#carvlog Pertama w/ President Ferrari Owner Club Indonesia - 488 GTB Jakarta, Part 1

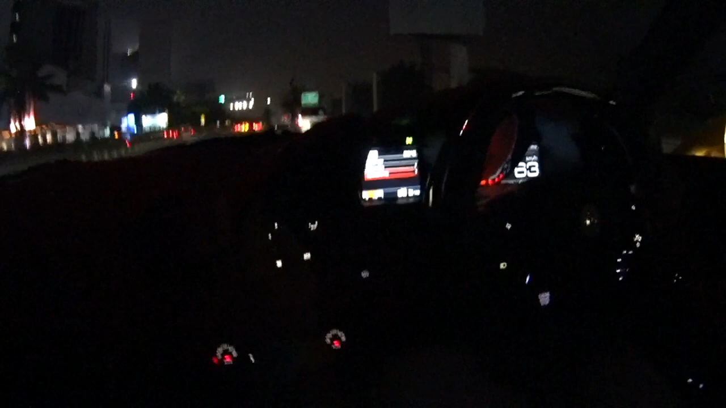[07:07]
bisa keren banget, canggih banget, sumpah katro banget
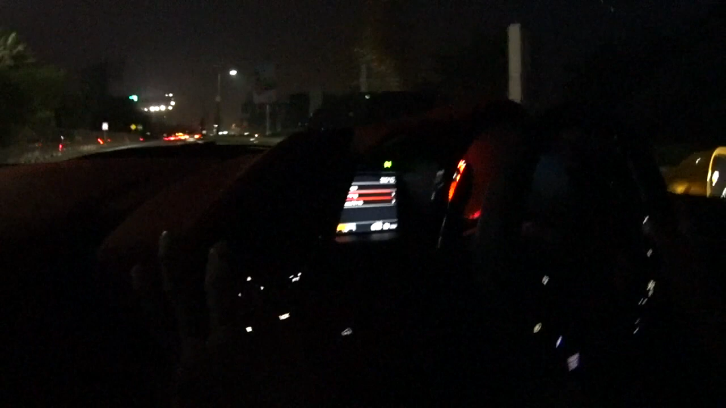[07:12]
gila ini emang bisa setting sendiri, turbo nya bisa diatur sendiri speed limit nah VDA nya nih ini kalau mau lihat si mobilnya kalau ada problem dia akan ketahuan di sini di VDA nya itu? nah itu buat apa tuh? ABS gitu gitu gitu ini vehicle dynamic kayak traction control, ngatur-ngatur gitu gitu ya? ABS nya oke GTB trip GTB trip what's that?
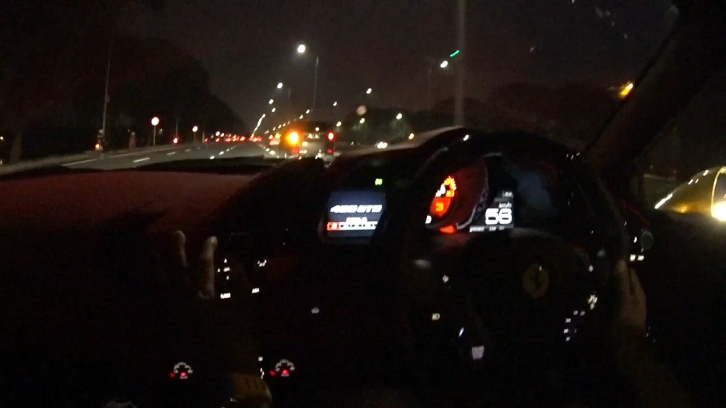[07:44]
ini turbo nya gila ya bensinnya boros ya banget full tank nya berapa om?
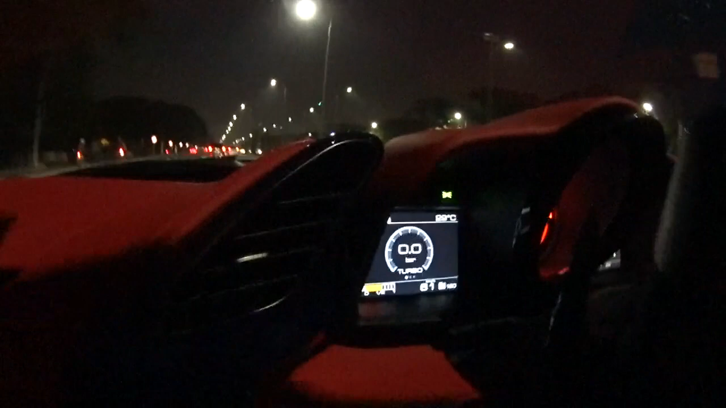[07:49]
80 80 liter? iya kalau misalkan jalan jauh ke Bandung gitu itu ngabisin satu tank cukup nggak? 4 tank sejalan kayaknya 1 tank full 1 kali jalan? sejalan dan nggak ada suaranya kalau lebih pelan iya ini adem banget nih kalau kayak gini nih
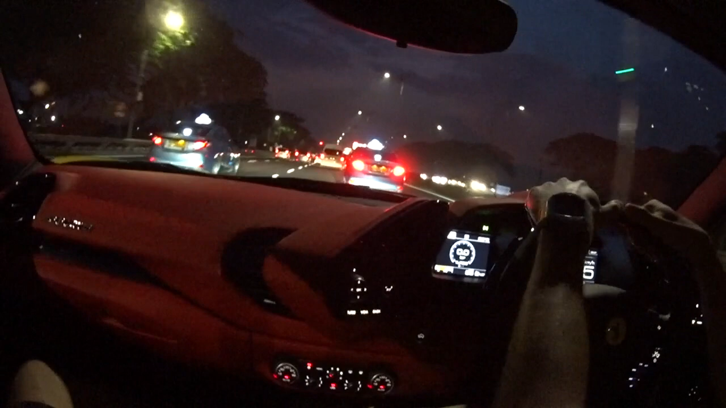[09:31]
sambil ngobrol santai-santai langsung 488 naik langsung 488 Ferrari pake turbo pertama di Indo lagi ini lagi ini pertama kali naik Ferrari turbo di Indo ini nih gila, langsung carflow langsung begini lagi rasanya gila gila speechless nih